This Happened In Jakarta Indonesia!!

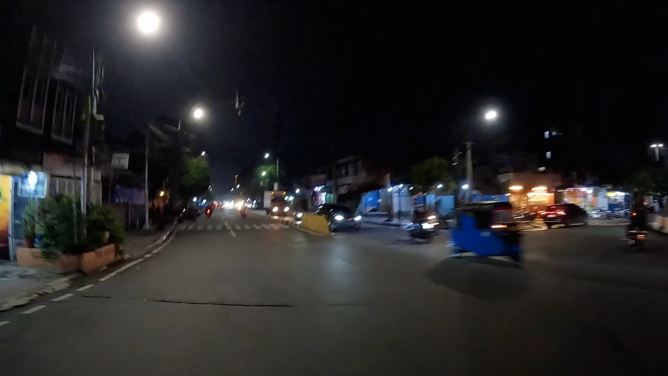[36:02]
Traffic, they're reckless out here, but I love it.
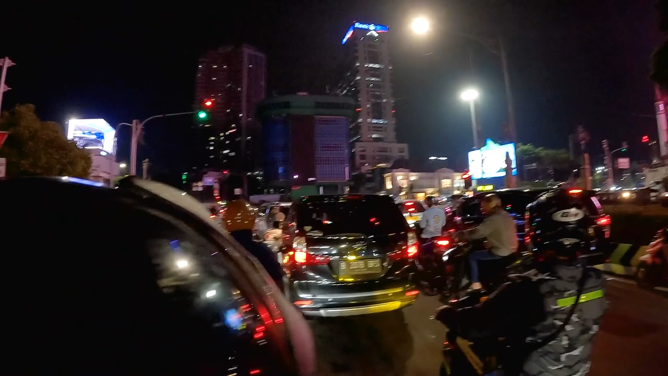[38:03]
But as you guys can see, this is a great way to see the city. You get to see everything.
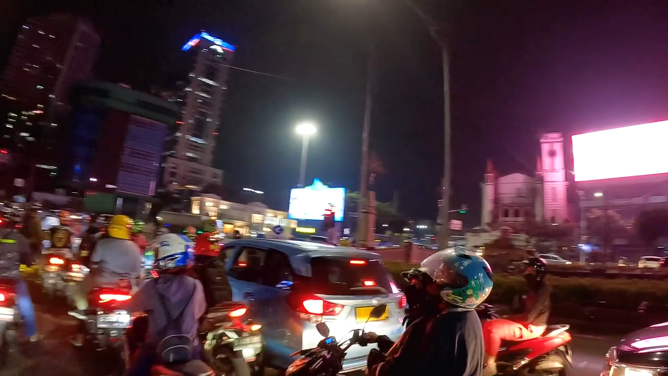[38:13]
It's like walking, but at least you get around faster, but you still get a nice view of everything.